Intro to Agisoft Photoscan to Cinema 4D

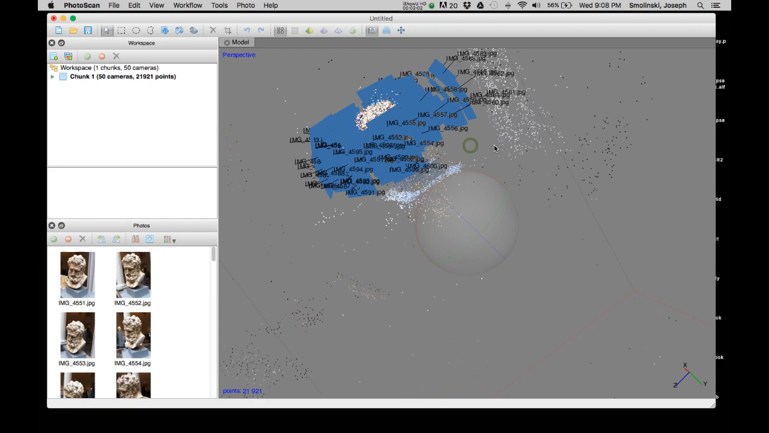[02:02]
Here you can see we have all of these points that represent our model, as well as these planes, which are the individual photographs. If we scroll through here, it shows which photographs are lined up with what.
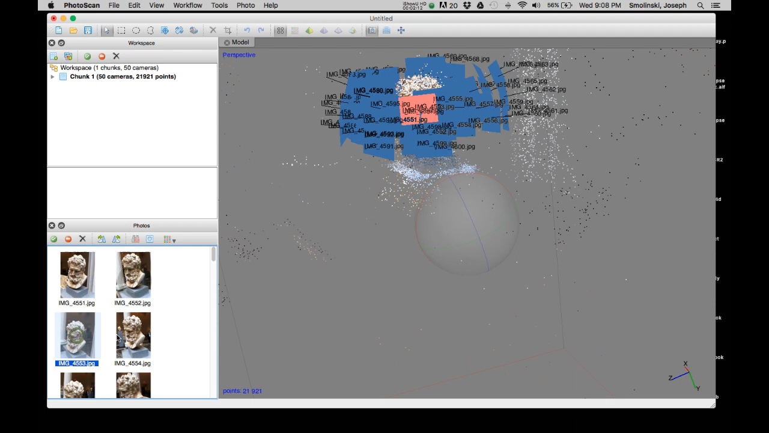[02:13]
We can actually hide the photos. This little button right here that says show camera, so you can click that off. And this gives a little bit better view of what we're working with.
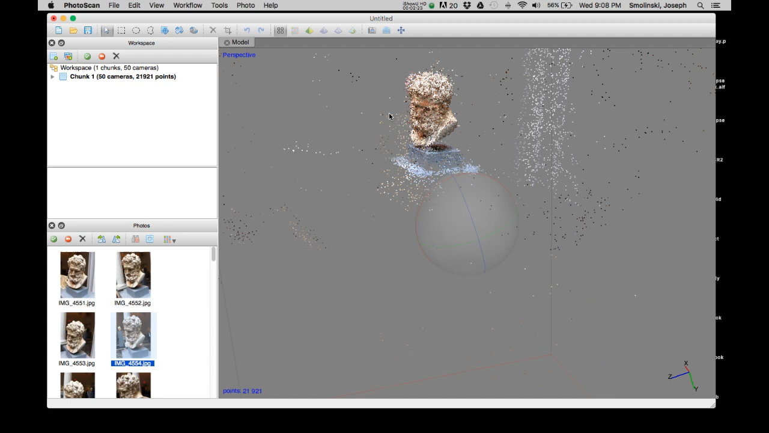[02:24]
If you hit the shift key, you can zoom in and out when you click your mouse. If you hit the control key, you can move the model left and right.
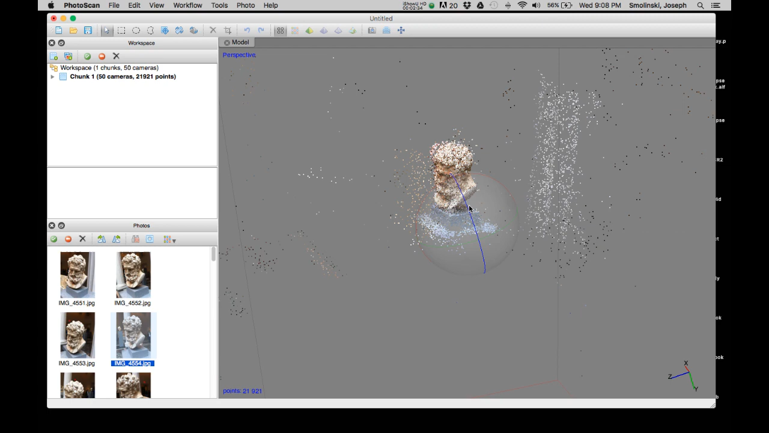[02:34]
And so the first thing I'm going to do here is I'm just going to rotate this to the top of the model. And because what I want to do is get rid of all the extraneous points that are all the way around the model. So I'm just going to rotate this so I get a nice aerial view. I'm going to zoom in a little bit closer here. That looks pretty good. And then using these selection tools at the top, I'm just going to grab the rectangular selection and I'm just going to draw
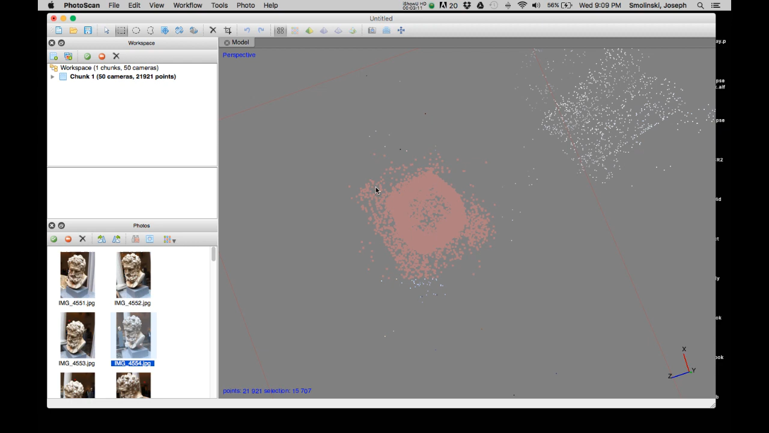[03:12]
selection over the top of the model. And then this is going to select all of those points, and then what I can do is I can go up to edit and invert selection and then go ahead and delete. What we want to do now is clean up this model, all the extraneous points that aren't going to be what we want for our final model. And when you're navigating,
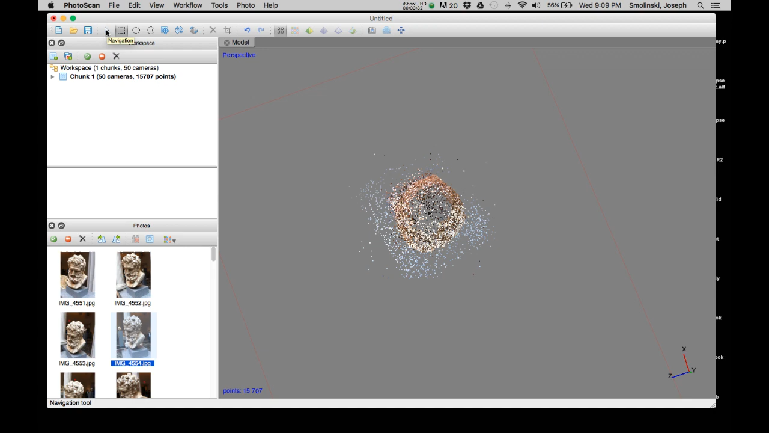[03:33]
make sure you always go back to the navigation tool so then you can rotate your model. And essentially what you want to do here is go through and clean up any points that aren't going to be a final part of your model. So for example, we have rectangular selection, circular selection, freehand selection where you can actually circle different elements. Get as close as your model as you can without getting, you know, you don't want to get too, too close without zooming in a little bit further.
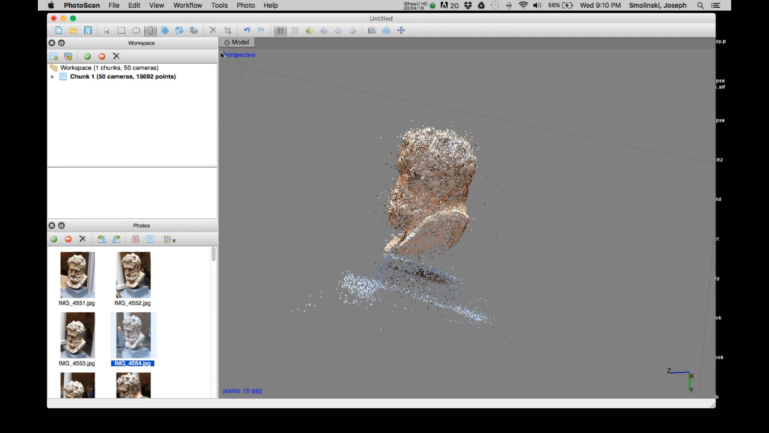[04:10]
But you want to try to clean this up to the best of your ability to get a nice even mesh. So again, this is a bit of work, but if you take your time and go through, you can really get a nice clean and even mesh. I'm going to go ahead and clean this up, pause it and come back and show you the results after I have it cleaned.
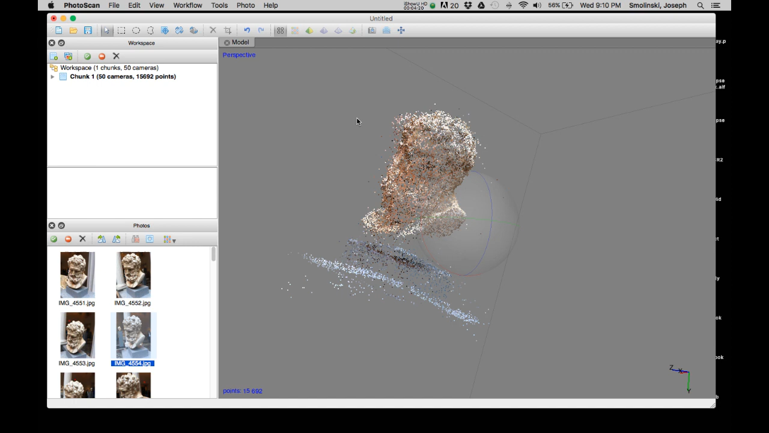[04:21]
Okay, so I spent some time cleaning up the mesh and here you can see that most of the points away that are going to be not a part of the model. Here are a few little outliers left, you know, in the scene that I might want to get rid of. But basically, you know, got it fairly clean how I want it overall. I'm not quite too sure about the geometry at the bottom yet, so I'm going to leave that for now.
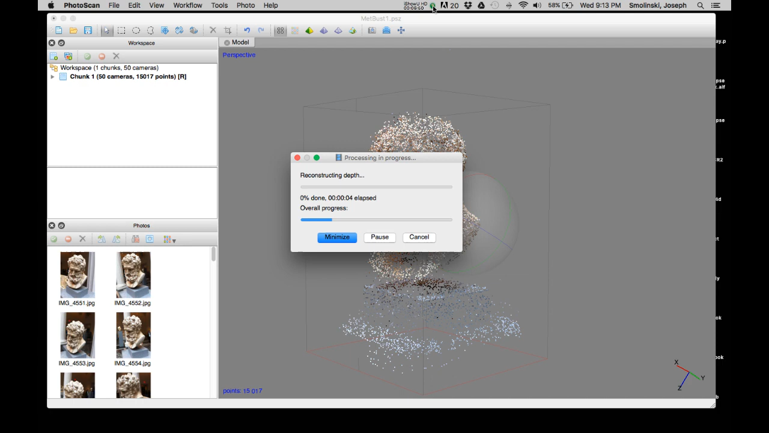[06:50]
Okay, so here's our next step. This is our dense point cloud. If we zoom in here, you can see that there are lots of points there.
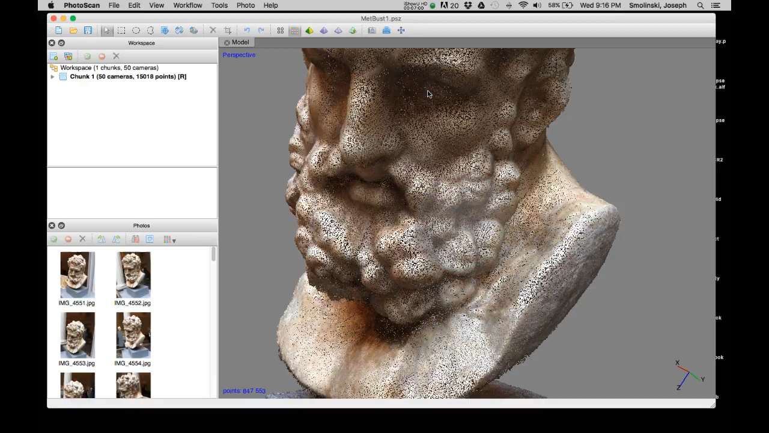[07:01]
But it really, it's looking pretty good in terms of the final model. What I'm going to want to do here now is go in and clean up any other points that I may not need. So, you know, for example, as I start to zoom around this, I can see some of these outline points. And again, you can further clean this up and, you know, make it as precise as possible. I was actually cleaning up a little bit while it was still paused.
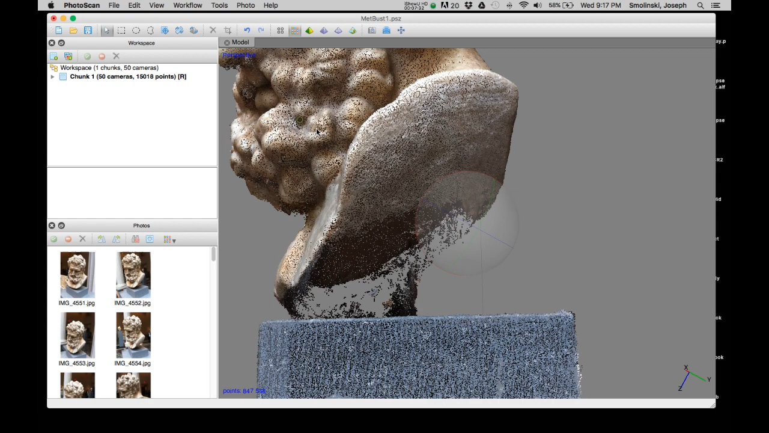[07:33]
And one area that I really needed to work with was the nose. Because of the undercut and the dark shadow of the nose, I needed to go in and sort of trim that a little bit better.
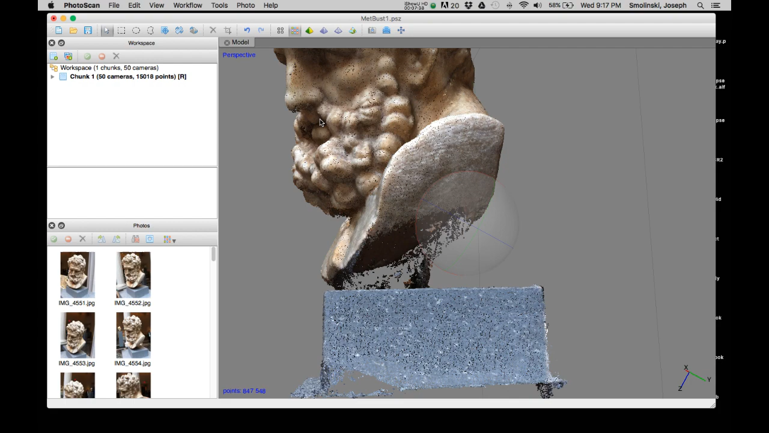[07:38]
I could go in and work with it a little bit further. So what I might want to do is just, you know, get as close as possible and still be able to see it and rotate around and, you know, try to make sense of how the curvature of that undercut is working. So, you know, I could go in and it's a little bit of guesswork, but you can always run the model again if you make it wrong. But, you know, kind of going in and cleaning up any of these extra sort of points.
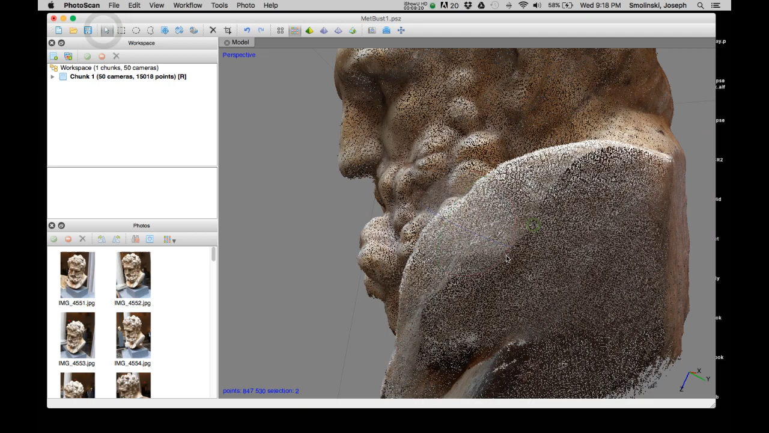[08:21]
This cleanup work, you know, is going to help the final resolution of your model. So now, once you are happy with the dense point cloud, you can go ahead and even though you'll notice the top of this has quite a few holes.
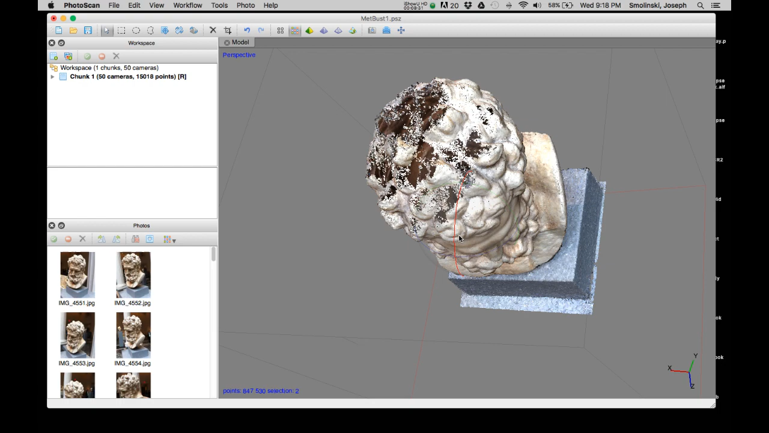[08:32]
Those should solve for the most part, but it would have been better if I had photographed a few more images on top of the model. It was a little bit hard to do in the museum, especially with the, you know, guards walking around.
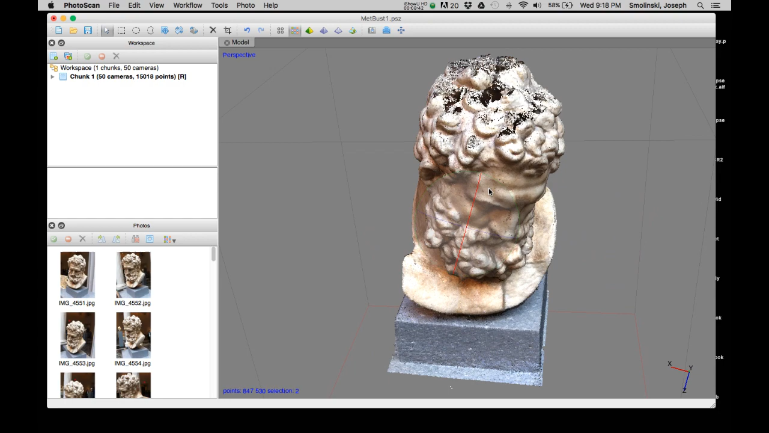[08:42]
But again, you know, more photographs underneath, a little bit further underneath, and more of them on top would have made better results in this render. So I'm just going to go ahead and process this now because I'm pretty happy with it. So here again, we go to workflow and build mesh.
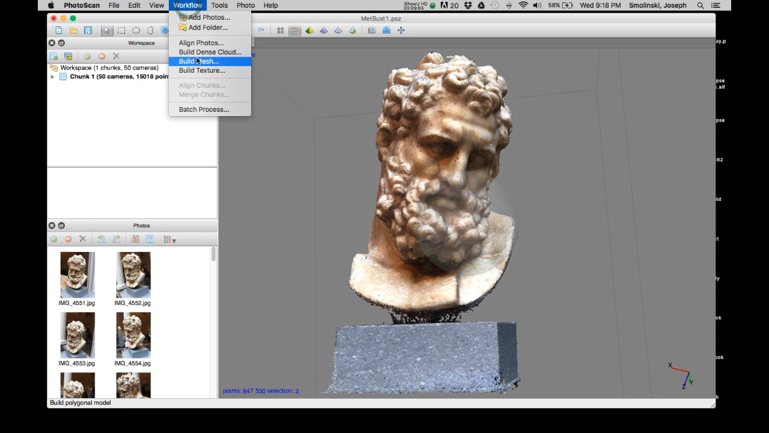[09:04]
The default settings of surface type arbitrary source data, you want this to be dense cloud. And then again, the polygon comp here, I'm just going to set it to medium and see how we do.
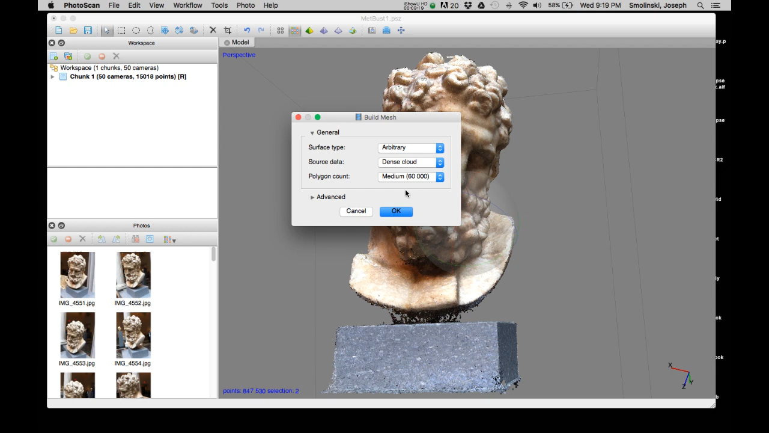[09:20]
So go ahead and hit OK. And again, it's going to process. It's going to take all those points that are calculated and essentially draw edges between them that will become polygons and develop a polygon mesh that we've worked with in Cinema 4D, for example. And from there, once we have our mesh, we'll also generate an image map, which will be the photographic, all those photographs sort of blended together to become a photo map that we can place on the model.
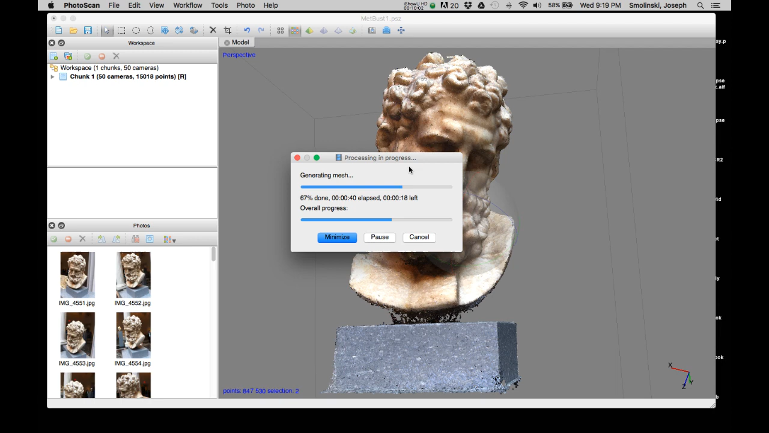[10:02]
So we have both the polygons, the geometry of the model, and a matching photo map that we can also use as a bump channel to really help make the model look really realistic. So again, I'll pause this and we're back. And so now what we have is our polygon mesh, which is looking pretty good.
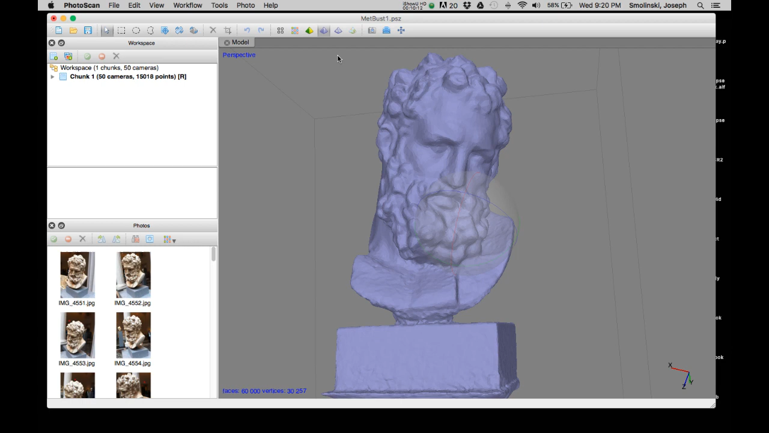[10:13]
You can also see it in this shaded mode, which kind of gives you a, you know, a generic view of what that image map will look like. And here we can also see the wireframe. And so this again, you know, all those points and then polygons generated from those points. So the last step that we have to do, we have this mesh and we could export it now for for just the model if we wanted to. But the next step then would be to also build a texture.
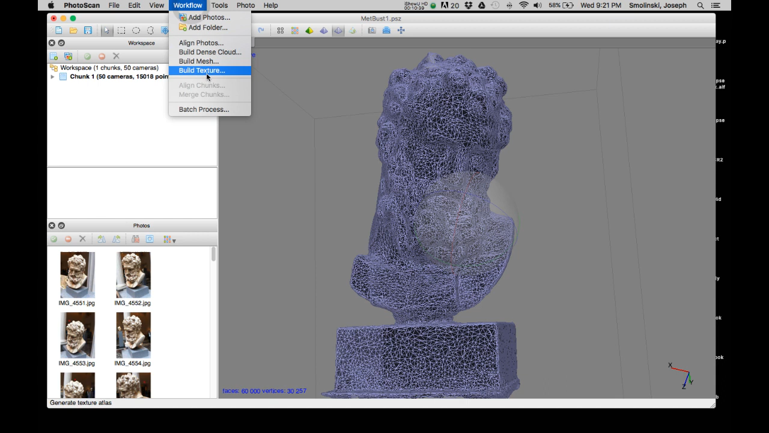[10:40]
And so this will build that image map, which will wrap around our object that we can use in cinema. So I'm going to go ahead and hit this to build the texture. Basic settings are going to be good enough for what we want. We can always bump it up later if we needed to. Hit OK. It's going to go through with all those photographs. It's going to stitch it together and sort of blend out different areas and assign those to the different polygons of the mesh so that it creates a really great even wrap.
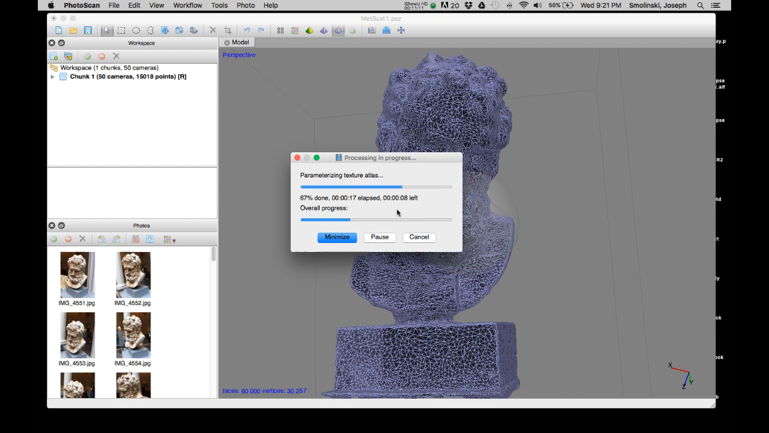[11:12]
This should be pretty quick. I don't know if I need to pause it or not. Maybe I do. Maybe not. So obviously I'm just working on a laptop. So faster the machine, the faster it'll process. And so what we'll do next is once this is finished, we'll export it and we'll bring it into Cinema 4D
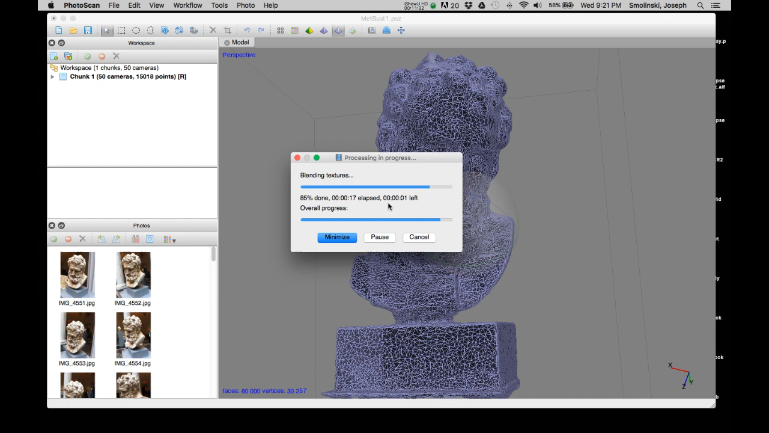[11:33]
and do just a couple of things so we can see how the model could be utilized. All right, we're done. So now we can see the image map as well, which looks pretty good.
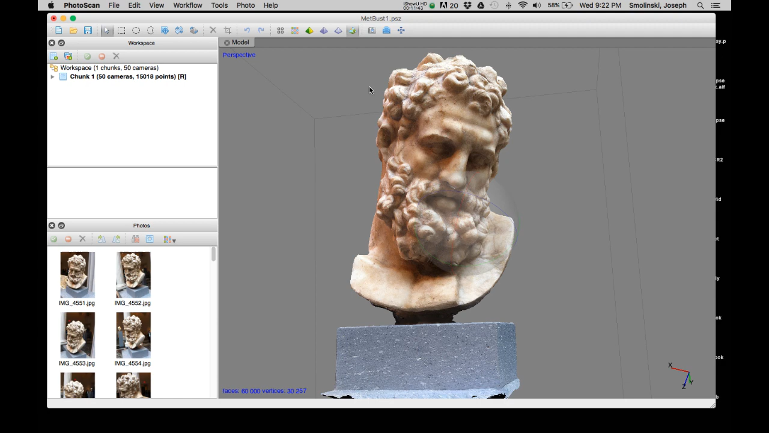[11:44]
You know, the image map does have some contrast in it. You know, we have some shadow areas under here.